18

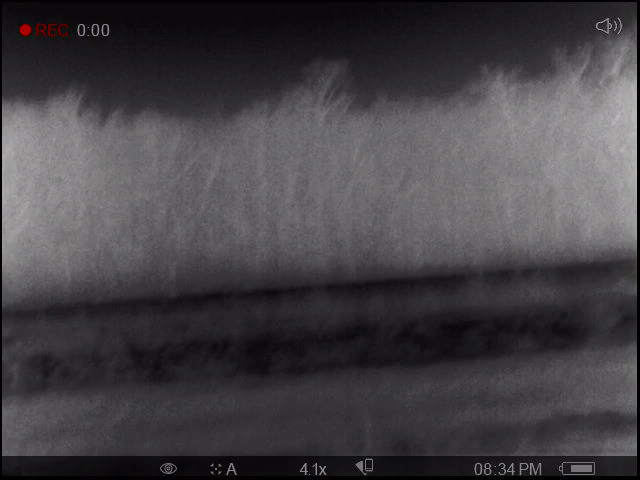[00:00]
there's 4 deer there, there's 5 deer there, and there's 100 pigs right there. And there's deer all out there. We got over here another deer.
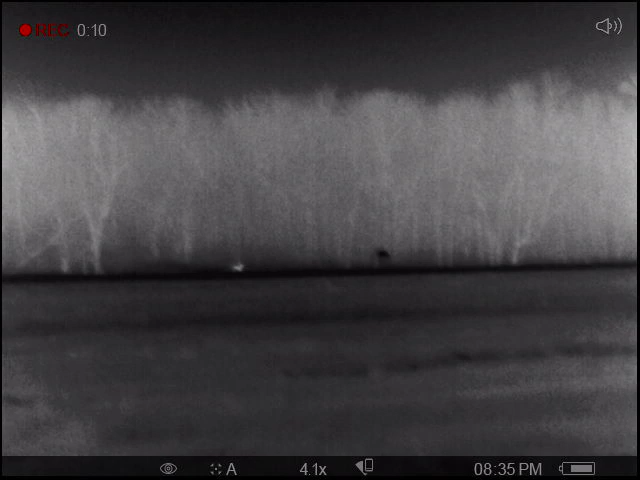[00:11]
Either deer or pigs, I don't know, they're animals.